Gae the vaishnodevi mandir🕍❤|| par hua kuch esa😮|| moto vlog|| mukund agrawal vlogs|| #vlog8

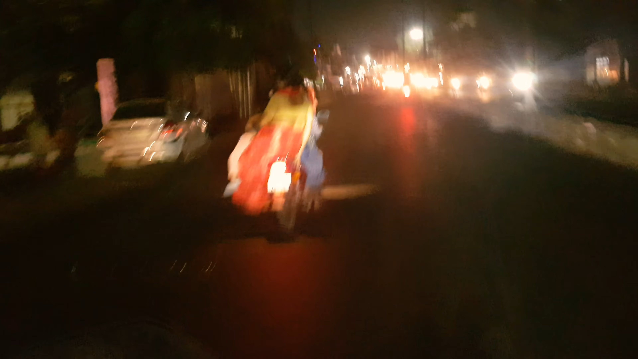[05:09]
पहले बना ये रोड बहुत ही ज़्यादा ऊबड़ खाबड़ सी थी, अब ये रोड एकदम बढ़िया हो गई है।
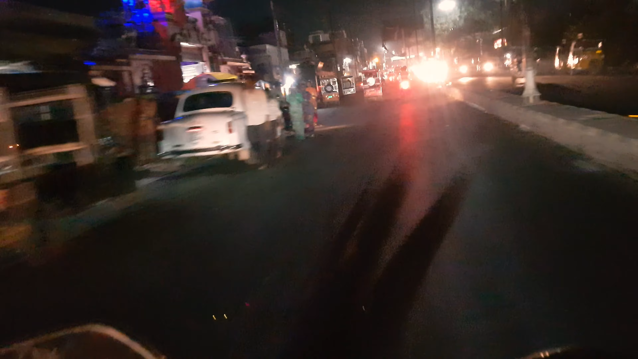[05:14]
आज लाइटिंग हो नहीं रही है, वरना यहाँ की लाइटिंग होती है। अगर कोशिश करेंगे लौटते समय आएंगे तो इसी रूट से आएंगे, अगर लाइटिंग मिलेगी तो मैं आपको दिखाऊंगा।